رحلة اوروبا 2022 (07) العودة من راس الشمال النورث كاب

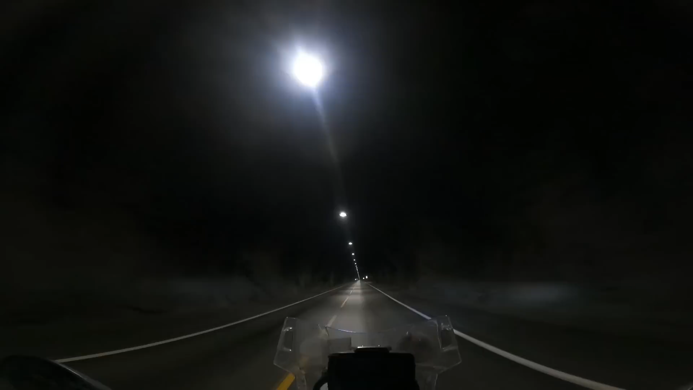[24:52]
هذا النفق اللي ذاك اليوم طويل فاضي، شوف الآن ما في أحد يعني، ما في حركة كثير، المحلات مقفلة، شوف النفق كيف فاضي. بعدين في رطوبة في الاسفلت، تحس انه تشوف انه كذا في لمعة، في رطوبة، ندى ورطوبة.